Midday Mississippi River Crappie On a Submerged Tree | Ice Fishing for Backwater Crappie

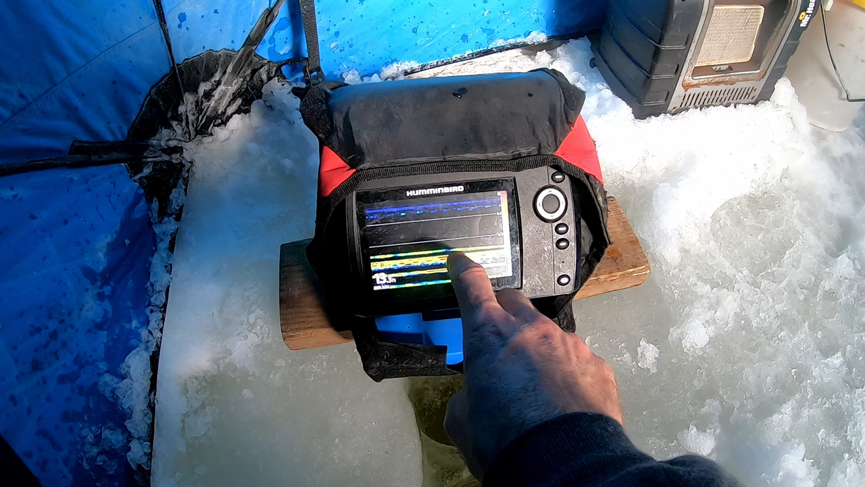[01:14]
That single line above it, that's a fish. That line below it, that's a fish. And I'm just going to be fishing above that tree branch. And hopefully putting some fish on the ice. So I'm just staying just above that branch.
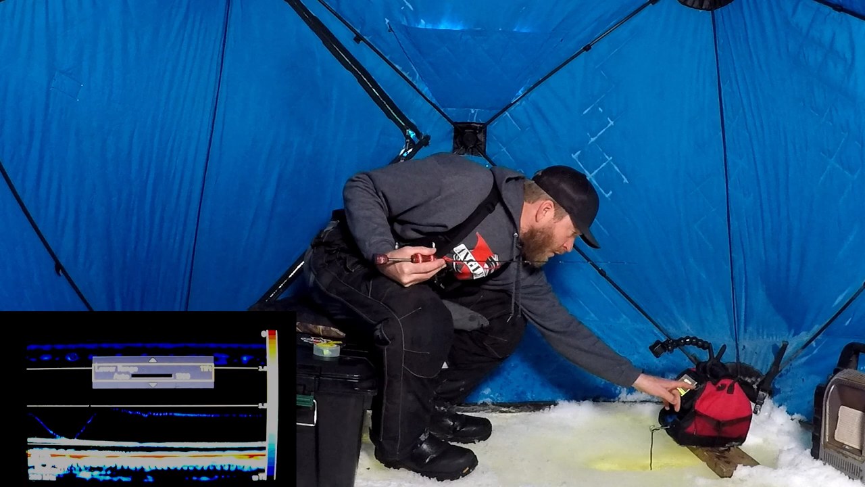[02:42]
Right here on the bottom, that's the tree. And there's water below that tree that I'm not showing on my graph.
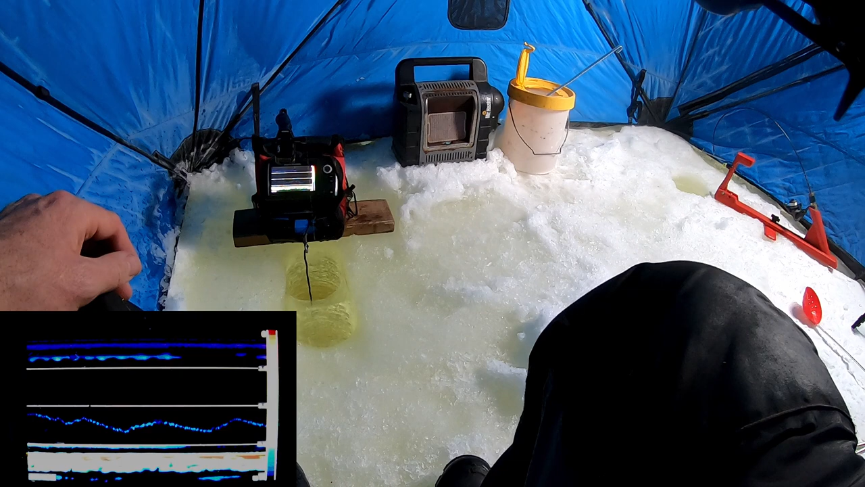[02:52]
With that big red bar you see at the bottom, that's not the bottom. That's the tree. So when you see fish coming up out of the red,
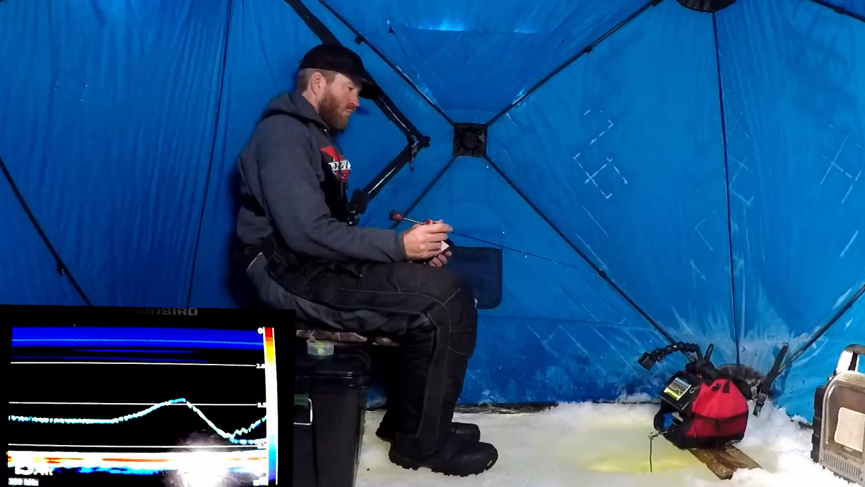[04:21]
Here comes one really fast. Oh, man. Oh, nice fish.
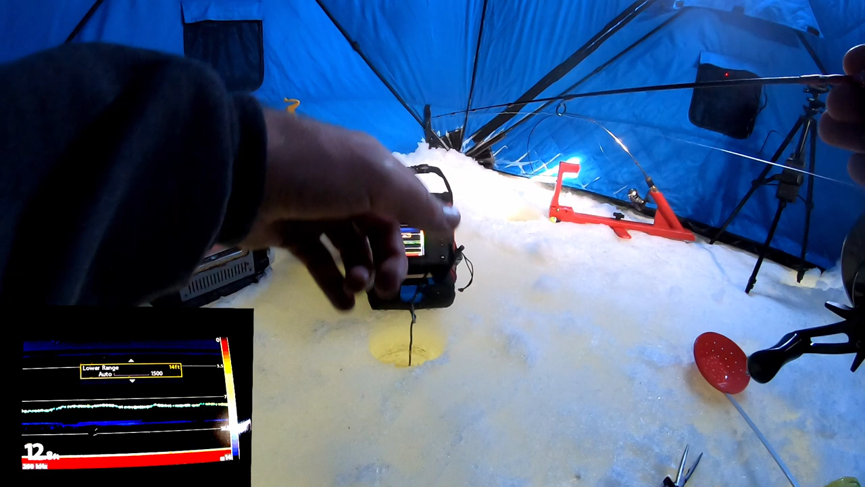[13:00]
And now I'm barely seeing the tree at all on my unit. When I was dropping down in my hole here, I was actually hitting the tree with my jig.